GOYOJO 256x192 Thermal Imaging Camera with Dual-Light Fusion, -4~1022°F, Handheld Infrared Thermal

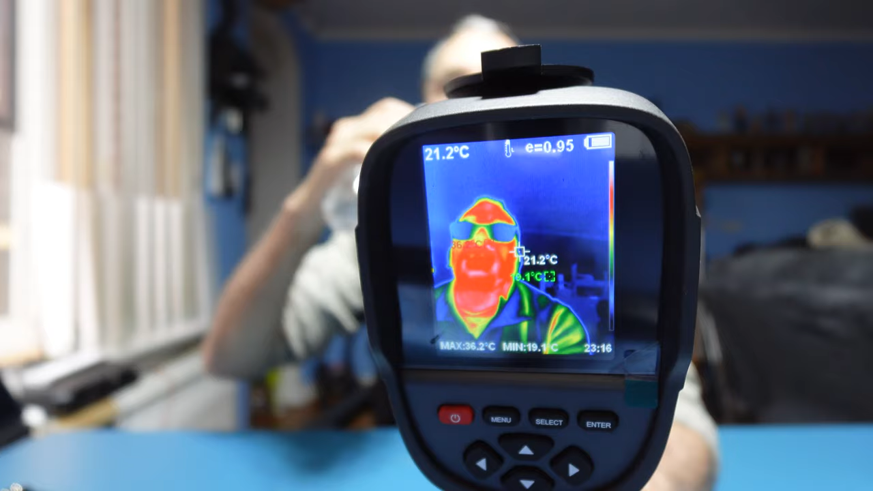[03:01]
On screen: spot 21.2°C, max 36.2°C, min 19.1°C
The vest is lit up as you can see.
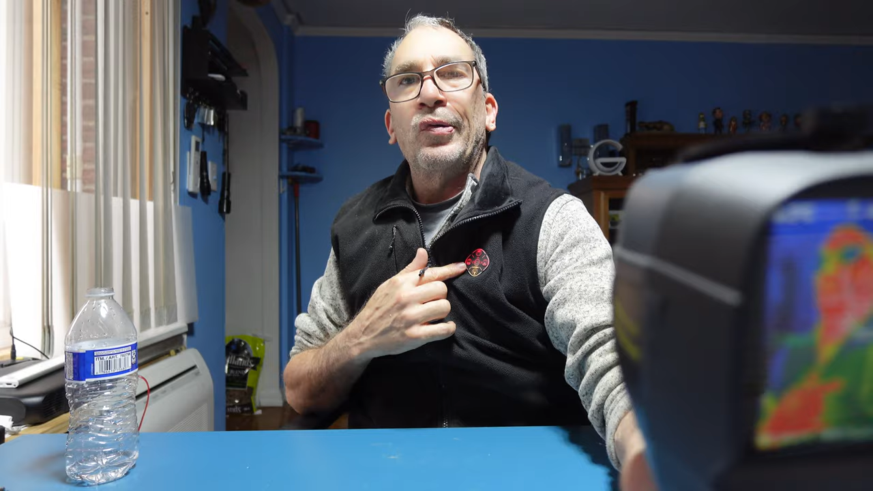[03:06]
We'll see what it generates in heat. Let's take a picture by snapping on the trigger.
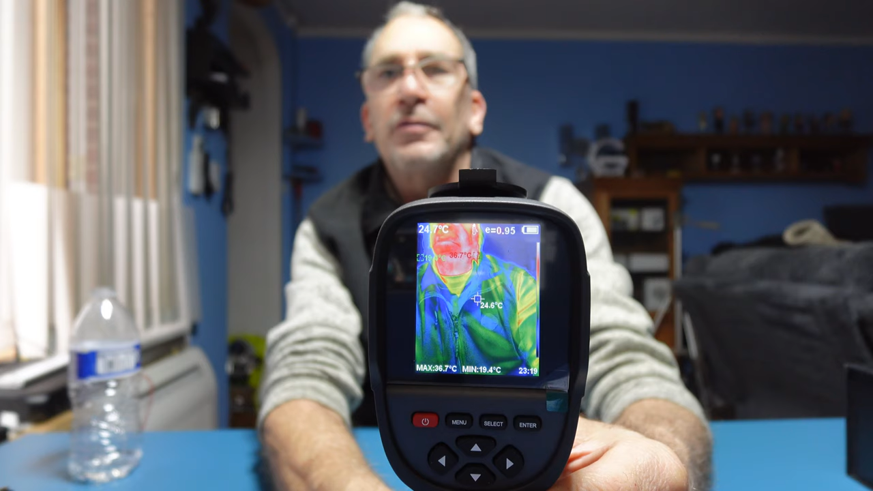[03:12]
On screen: max 36.7°C, min 19.4°C
There are two options here. If you want to save the picture you're going to hit the menu. If you do not want to save the picture you hit the select. It highlights the yes and saves the picture. As we scroll down you can see how the heat
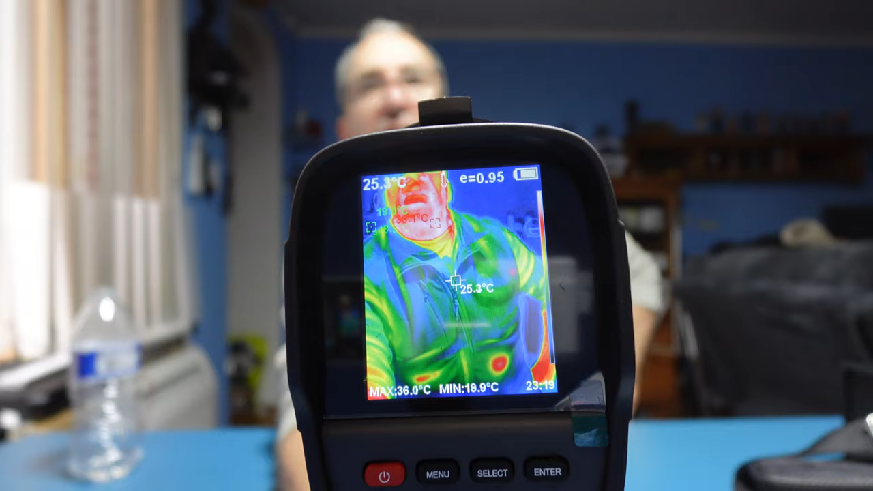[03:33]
On screen: spot 25.3°C, max 36.0°C
is generating on the vest in this particular spot right here.
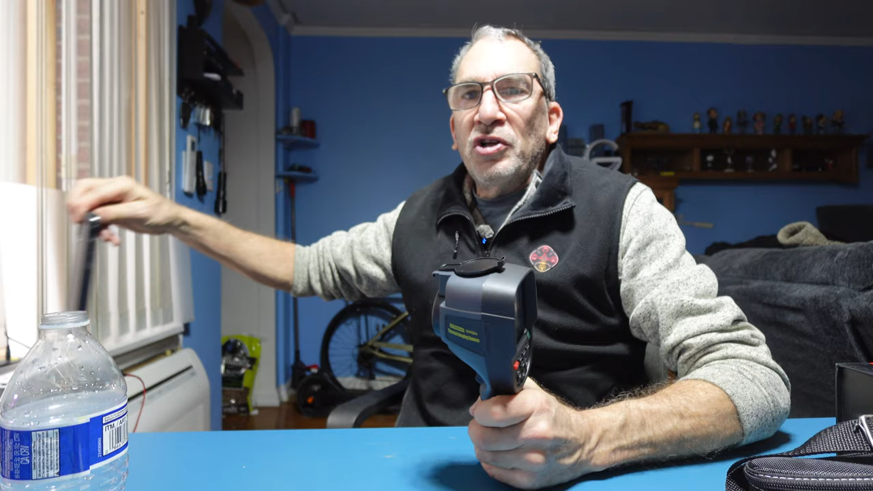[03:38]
We want to see if the iPhone has any heat while it was charging.
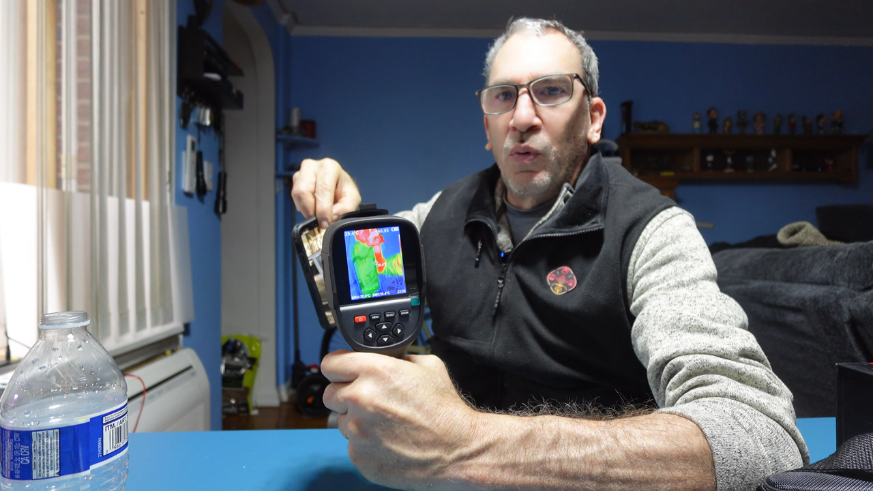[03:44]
We want to see if the screen has any heat.
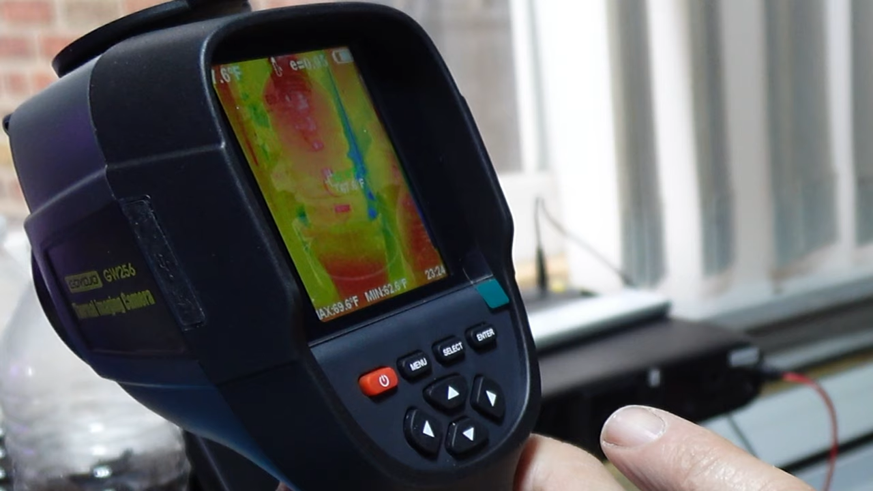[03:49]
I have my plants here and I hit the picture. I save.
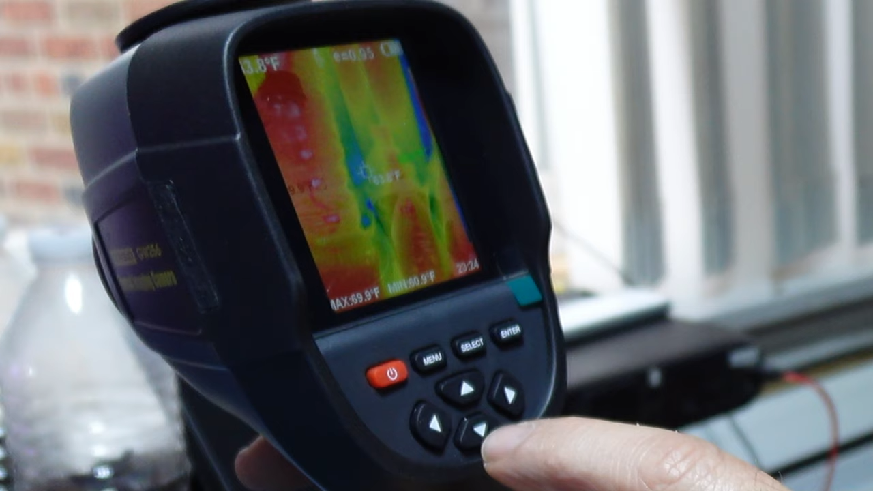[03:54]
I want to now go into the menu. You have image registration of images. You could change the different resolutions. You have a future of video not available. You have the color palettes. You have the intensity.
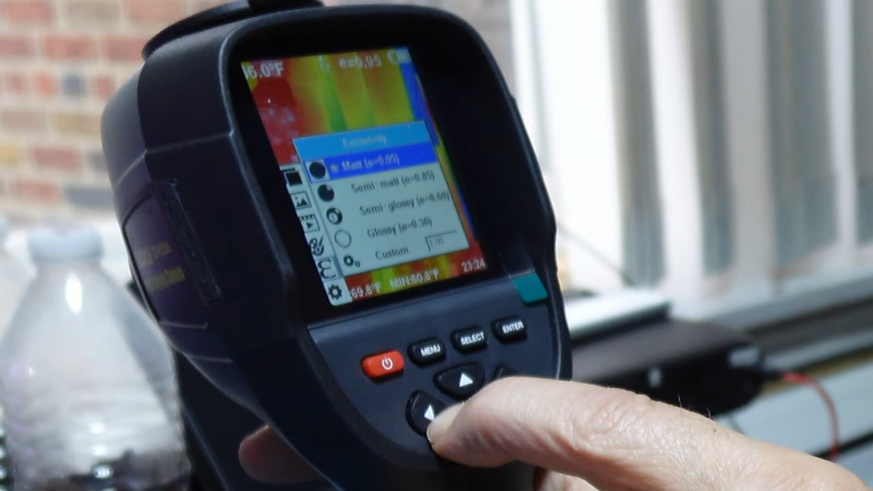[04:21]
You have your settings. If for the reason I want to change some things like my unit.
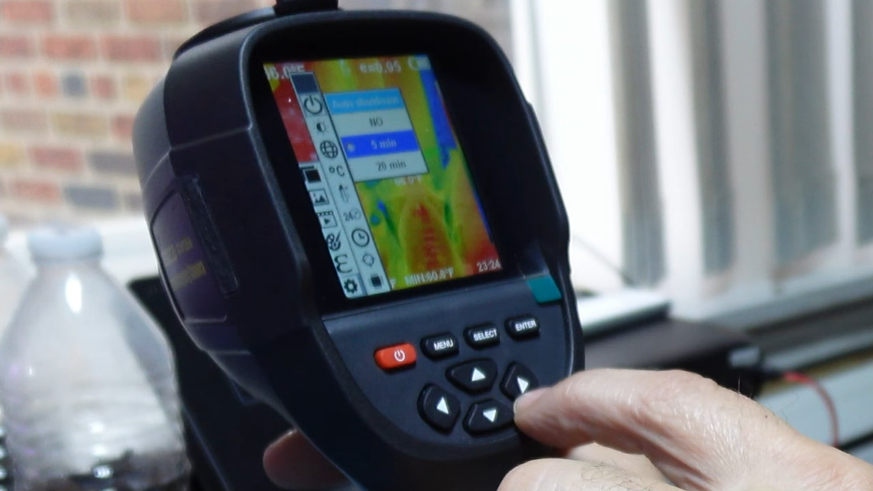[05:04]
I want to get out of this. I simply hit the menu. If I scroll to the right.
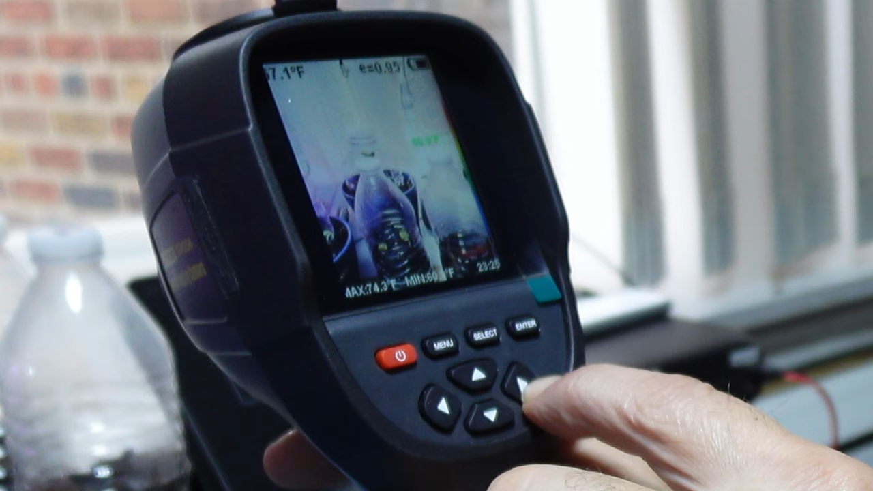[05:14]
It changes the colors and so forth as you can see the palettes. If I scroll to the left. If I scroll to the left. It goes back to the opposite way. If I go up and down.
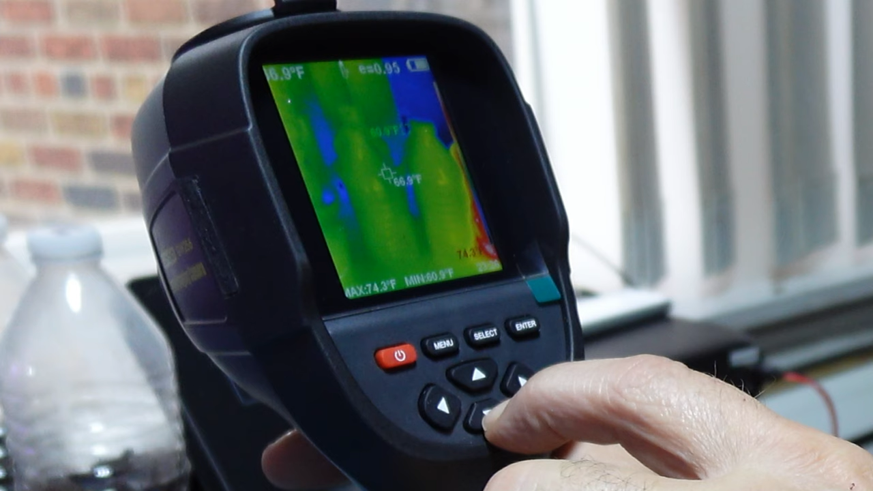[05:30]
On screen: max 74.3°F, min 60.9°F
It changes the screen on and off. I have a temperature. A battery indicator.
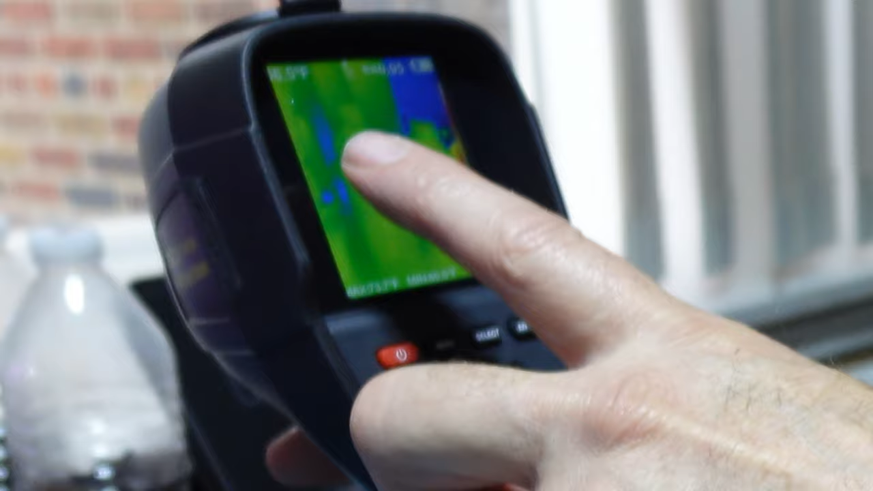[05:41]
The temperature on the left hand side. And E. The maximum temperature. And the minimum temperature. I have in a distance is a box that is hot. It's about 80 degrees.